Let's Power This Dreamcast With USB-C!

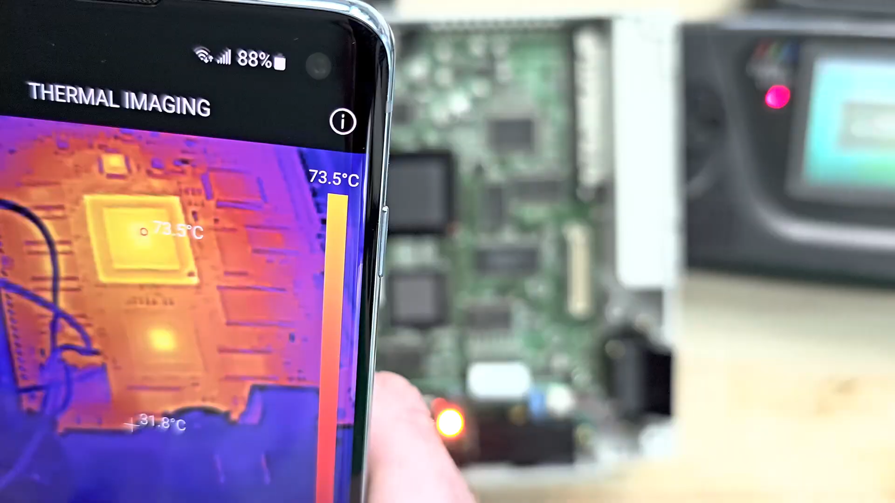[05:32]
On screen: scale top 73.5°C
the heat around the Dreamcast we
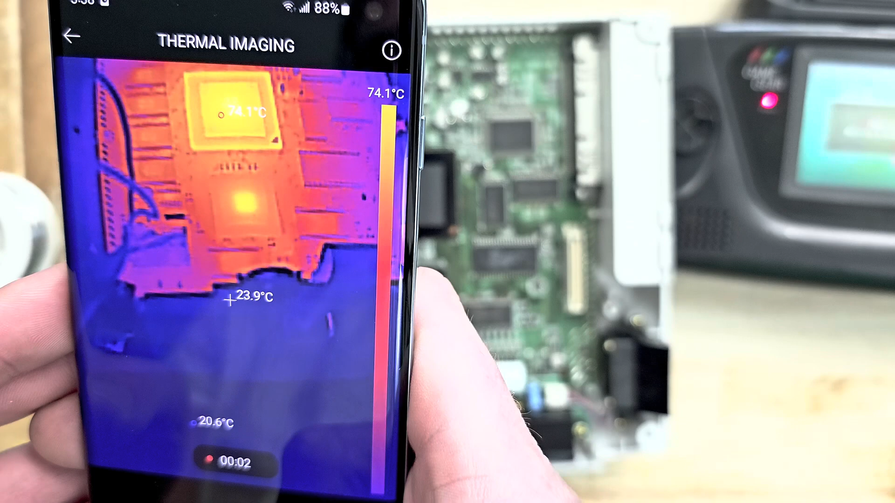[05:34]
On screen: spot 23.9°C, scale top 74.1°C
can see that the CPU is the main heat source but
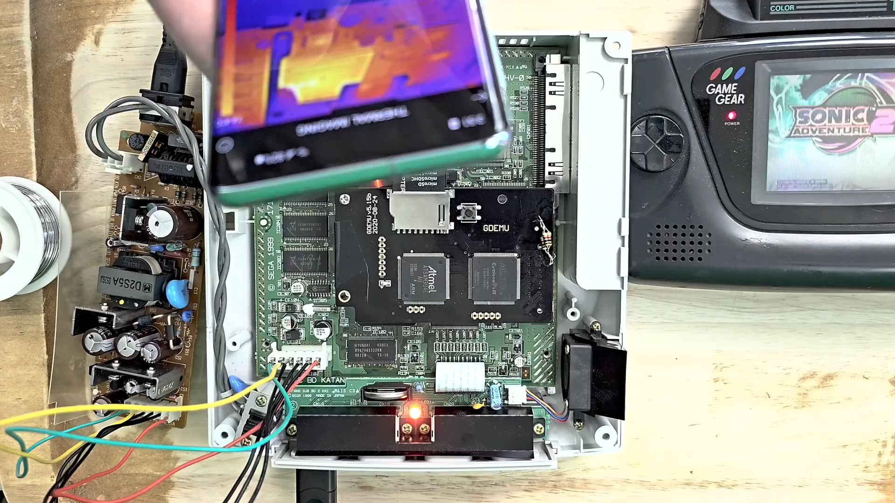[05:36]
it stays below 78 degrees even accounting for the GD-EMU after reading the baseline Dreamcast thermals it's time to crank this system up to 11
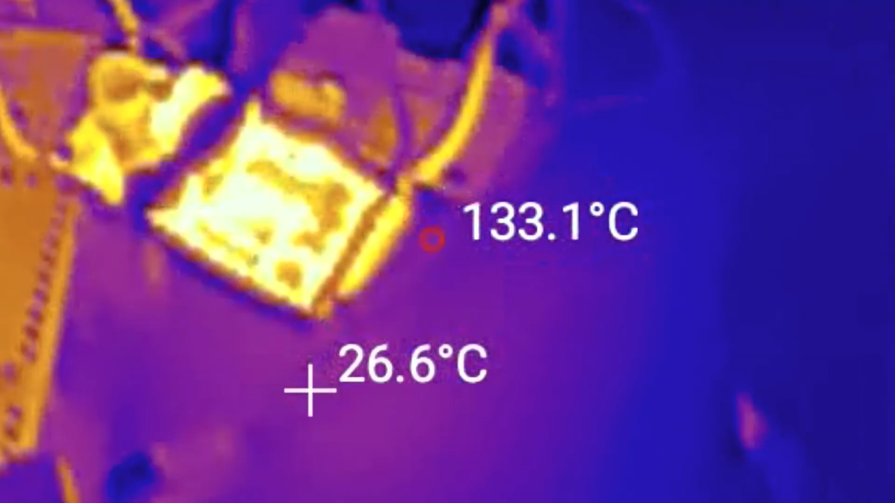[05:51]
after quickly unplugging the Dreamcast I decided to give it some more headroom and use a 5 amp converter instead